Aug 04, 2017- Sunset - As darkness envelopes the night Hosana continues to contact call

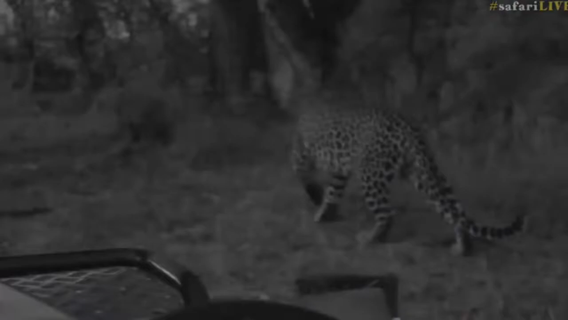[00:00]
We have indeed got the infrared on. This is the young male. The female is not far from us, just down the road. She did just give a territorial call, that sawing that the leopards do. You can hear, listen to him, he's still contact calling. It's interesting behavior.
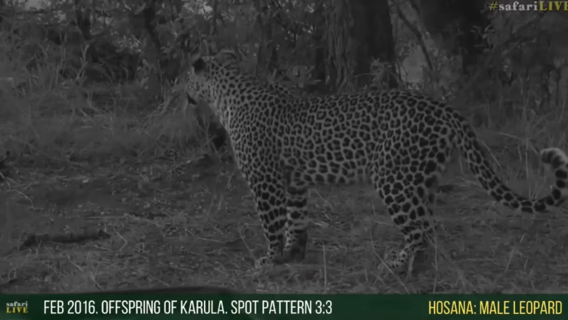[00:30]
Beautiful, beautiful leopard.
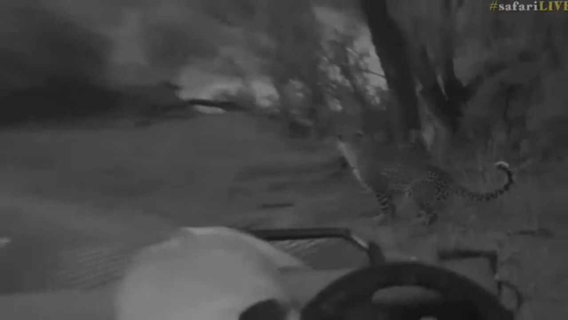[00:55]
There we go, she's coming back up, there she comes.
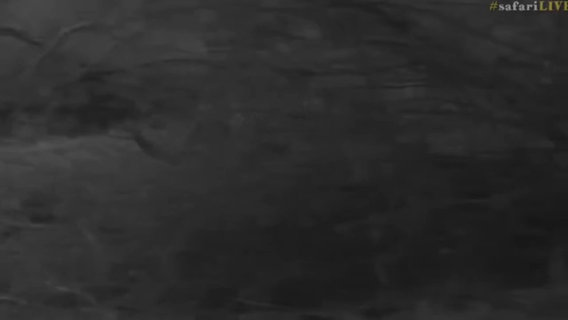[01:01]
Watch, she's growling at him. That's very interesting behavior. Isn't this wonderful that we're able to see this so well at night and we don't have a single light on. Power the infrared. Watch, watch, let's see what happens. She's just following her now. I'm going to drive around quickly, hold on.
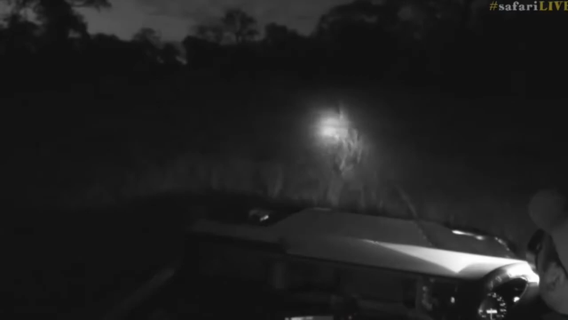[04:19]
That means maybe there's a, well, there's a chance that they could potentially stay on the property for the night.
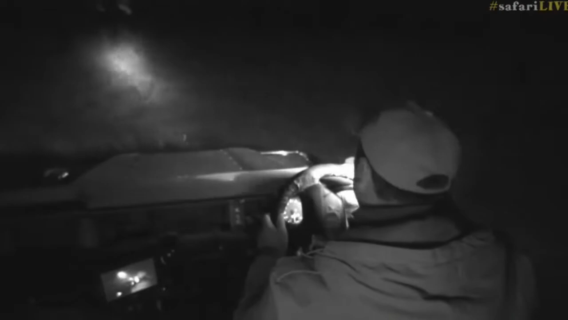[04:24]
I'm not sure. Maybe we have luck tomorrow morning. I'm just trying to see. There they go. They're going through some long grass now, everybody.
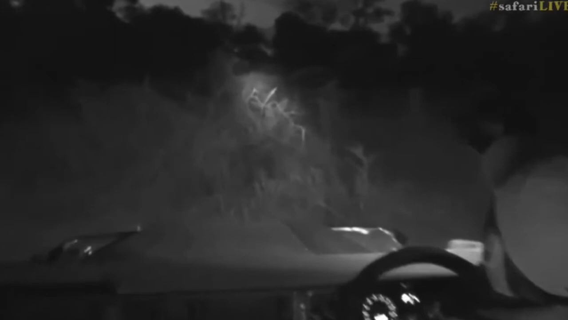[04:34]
You can see straight ahead, that leopards moving through there. I think that is Tandi up ahead. And Tumba was through here, off to the right. I'm going to keep the spotlight. There we go. There she goes. What a wonderful afternoon spent with two leopards.
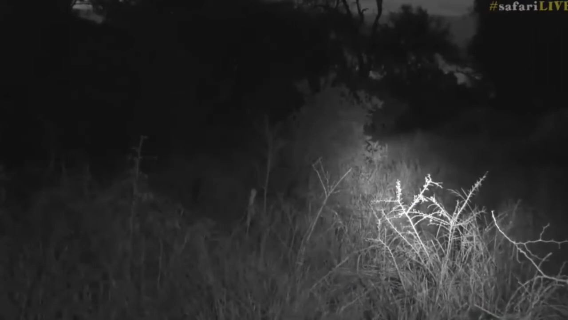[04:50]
Isn't that incredible? Really, really special. Just having a look around. We should see him maybe once more.
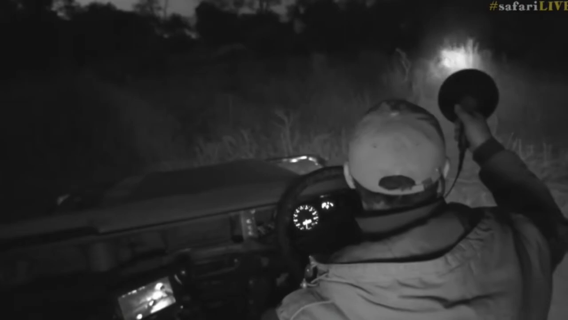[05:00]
Or not. But what a nice afternoon. Interesting afternoon. Very, very interesting to see this behavior from these leopards.